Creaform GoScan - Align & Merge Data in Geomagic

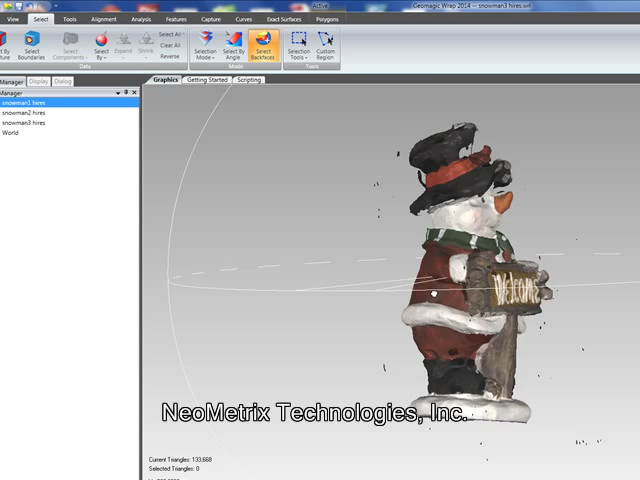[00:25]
The GoScan, as you can see, captured the color of the object. We're going to hide that
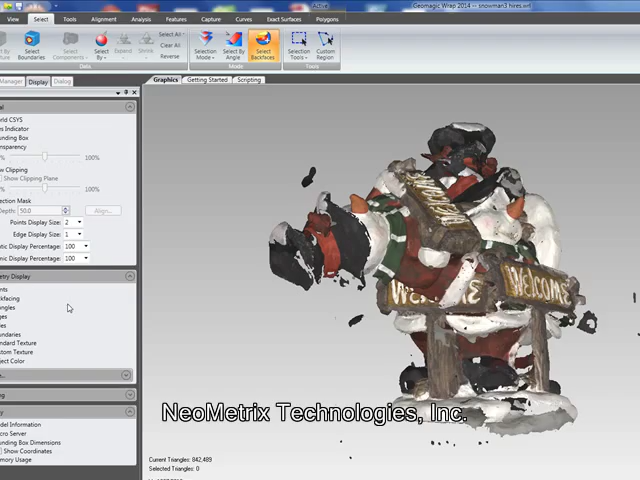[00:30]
captured color so we can better see where the data is missing.
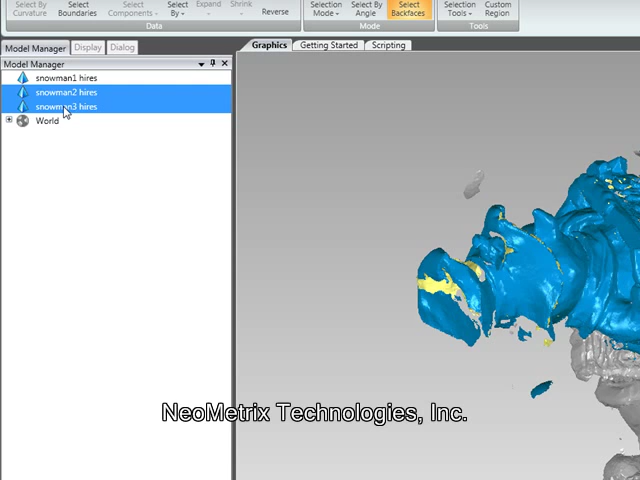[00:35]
So let's hide all but one.
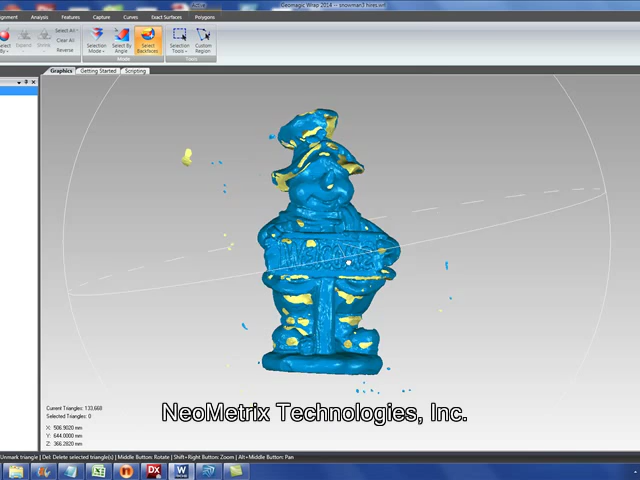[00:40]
So here we can see now with the color removed, the blue areas are where we have coverage.
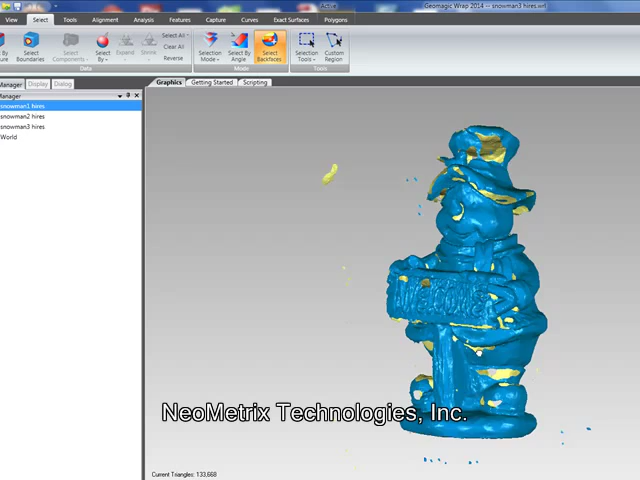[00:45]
The yellow areas show the holes where we have data missing in this first data set.
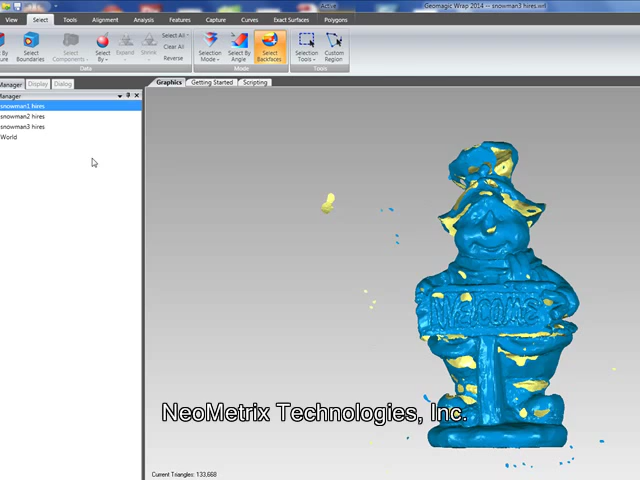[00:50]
So we've got three different pieces and we are going to now align those together.
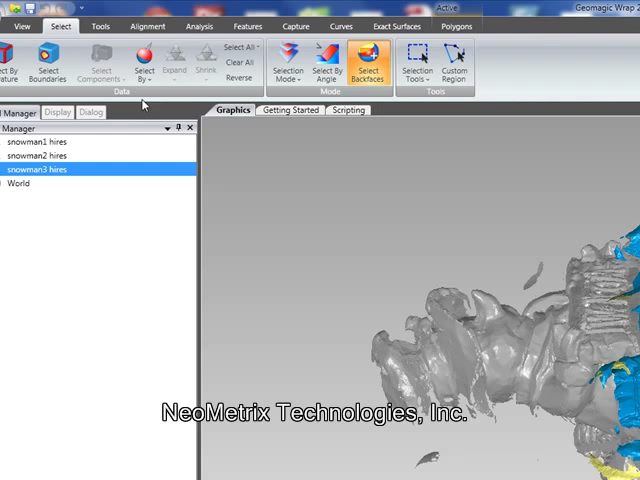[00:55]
So we're going to go to the alignment tab, go to manual registration.
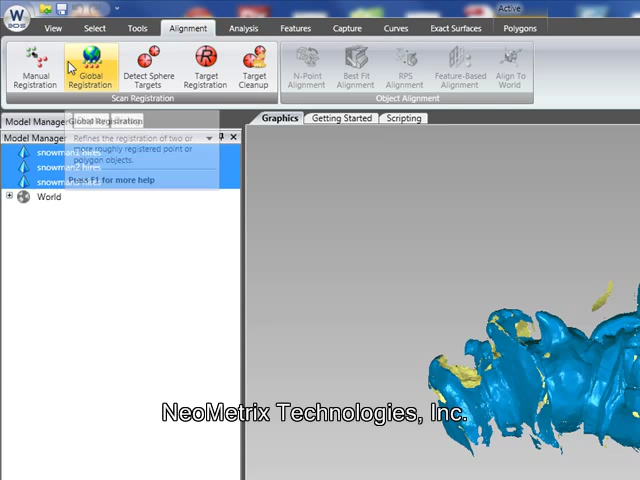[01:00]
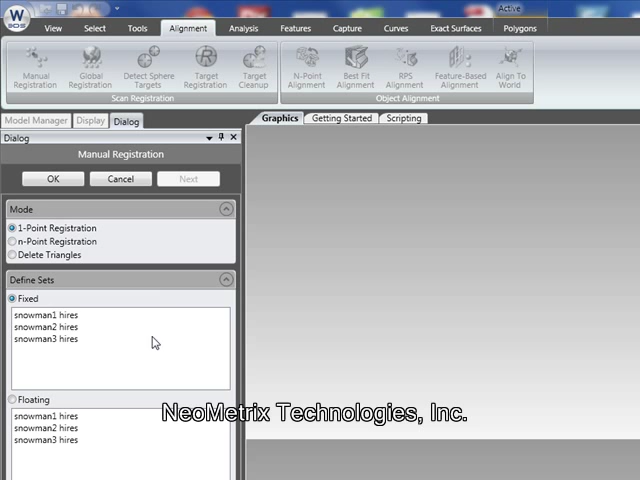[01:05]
We're going to use the one point registration, which allows me to pick one common data point between the two data sets.
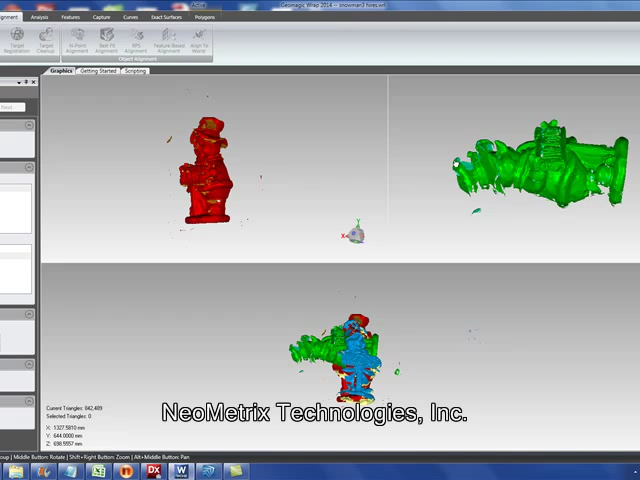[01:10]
Now this does require that both
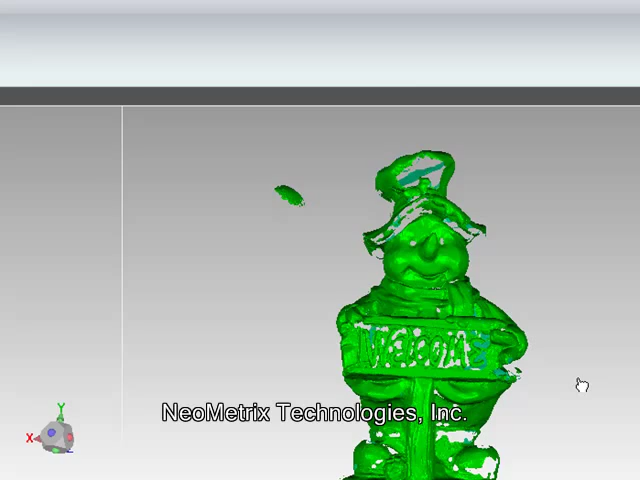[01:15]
data sets be oriented the same relative to each other.
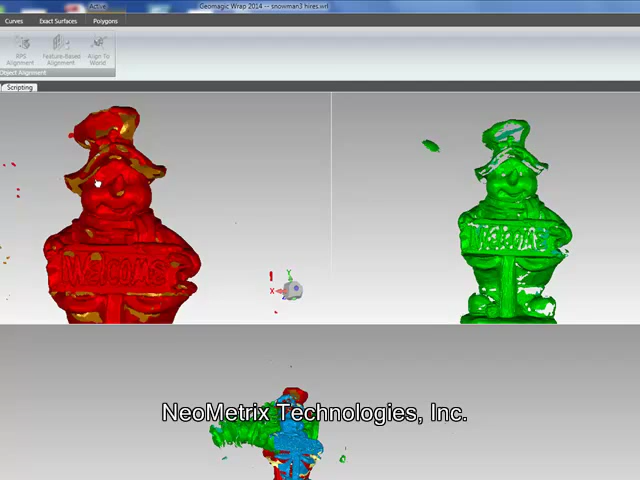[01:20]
So we're just going to zoom in here.
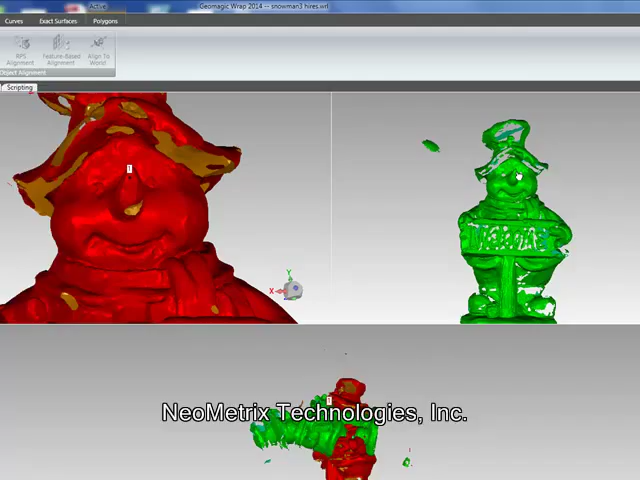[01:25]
So we're just going to pick one common point and I'm going to go ahead and pick the end of this nose because that's a pretty convenient location.
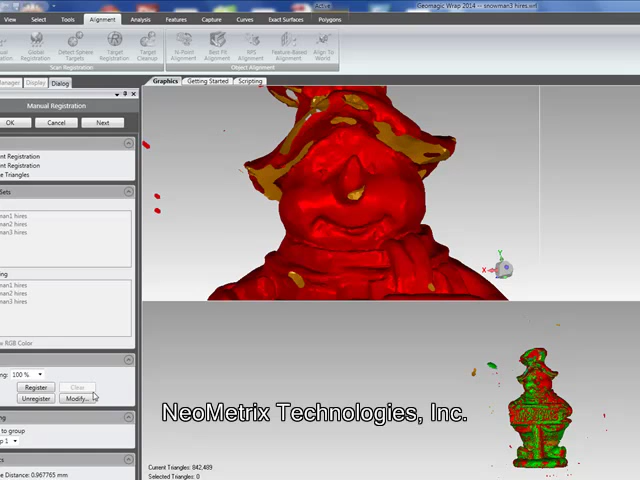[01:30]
Once that's done, then we can see here in the bottom window that the green data is then overlaid on the red data.
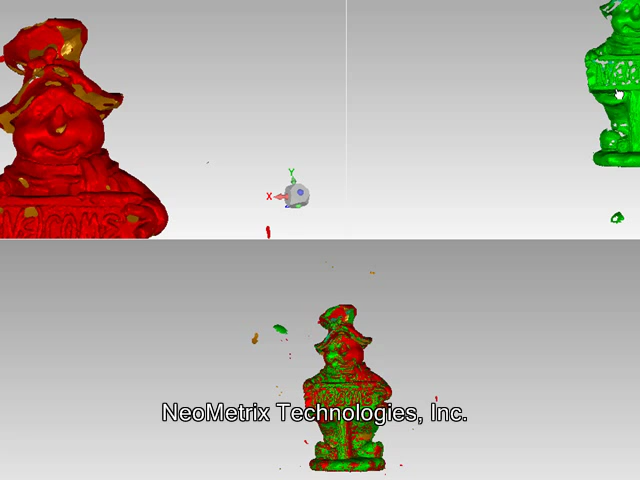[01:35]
So it looks like we've got a pretty good alignment there.
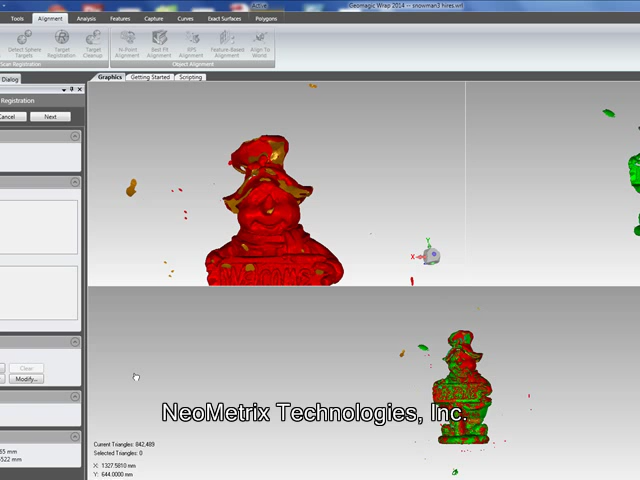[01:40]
We're going to hit next and that's going to
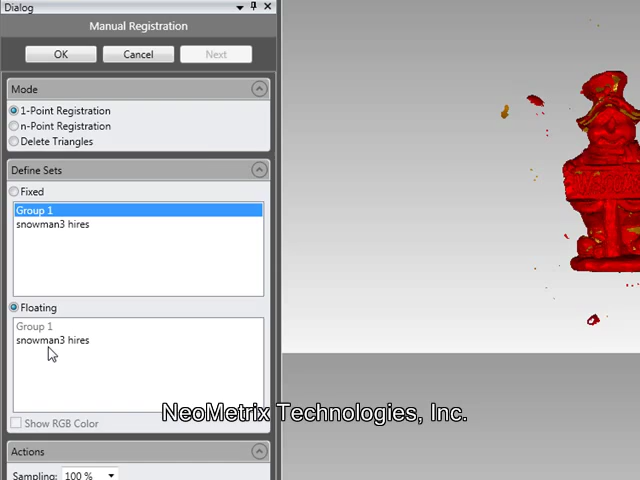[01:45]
allow us to now align the third data set to the first two.
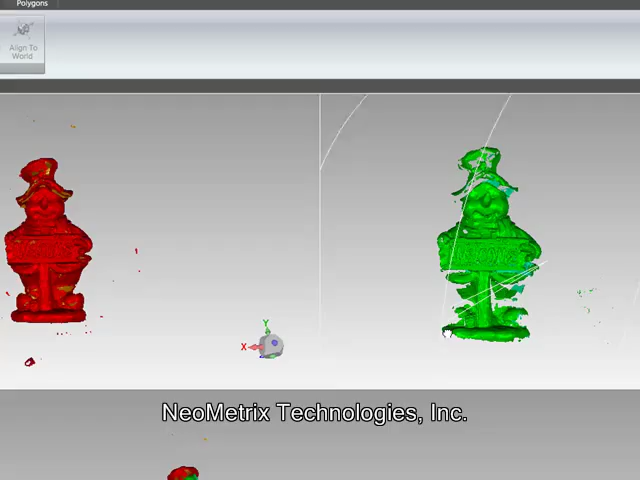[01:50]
Again, we'll simply use the single point registration. And now just that quickly all three data sets are aligned together.
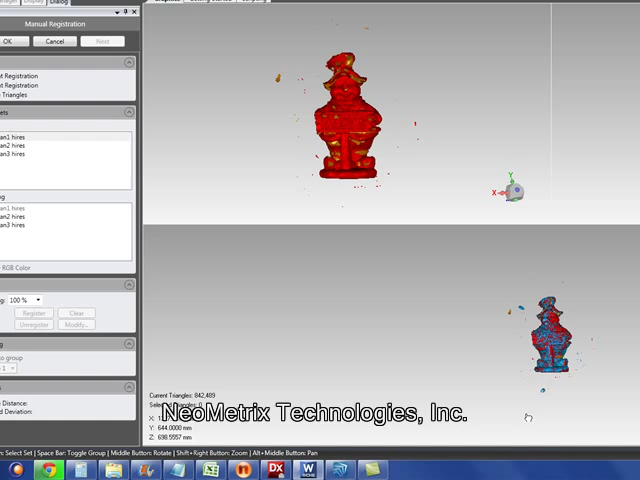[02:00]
Let's click OK here.
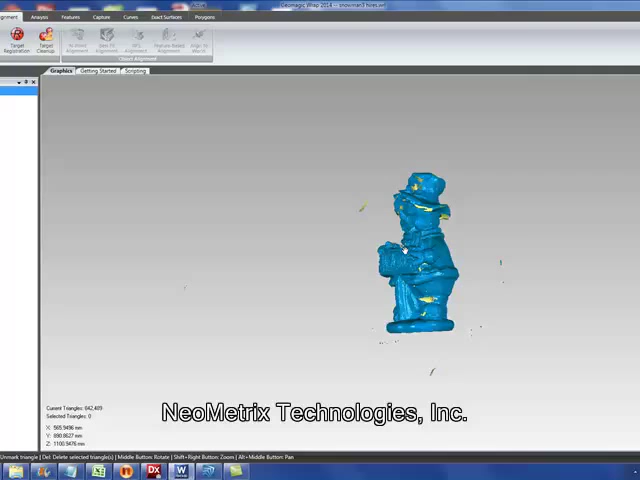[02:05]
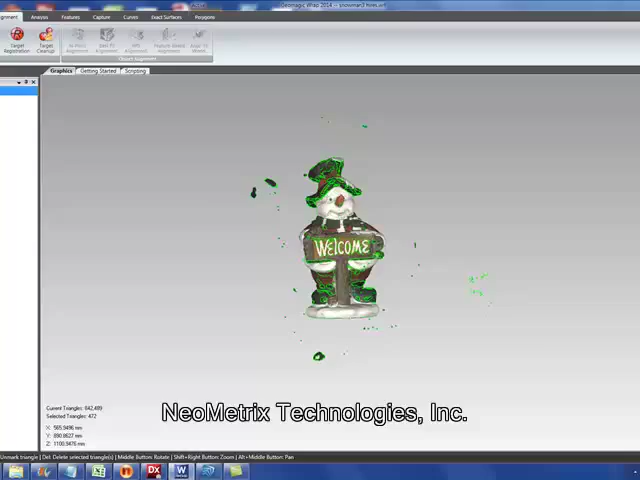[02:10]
So after the alignment or registration, we can see that RAP has put those three data sets together in a group.
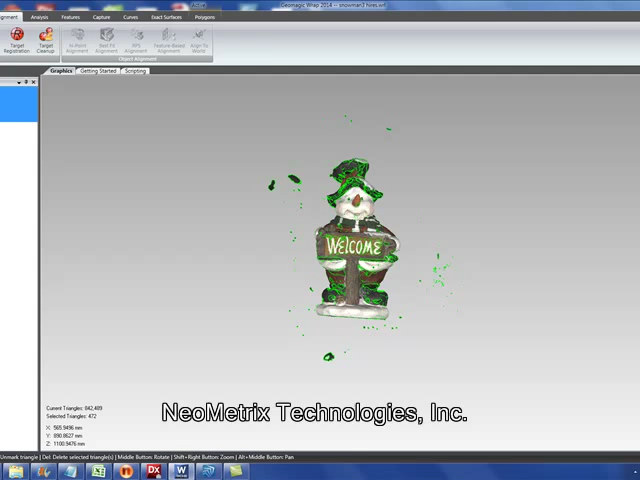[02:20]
So the final step in this process is to go ahead and take those and merge them into a single polygon mesh.